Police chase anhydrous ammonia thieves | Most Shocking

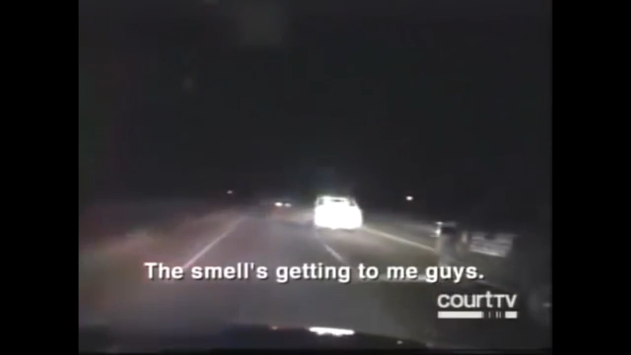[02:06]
From out of nowhere, the pursuit takes a bizarre turn. And all of a sudden, there's cows in the middle of the road.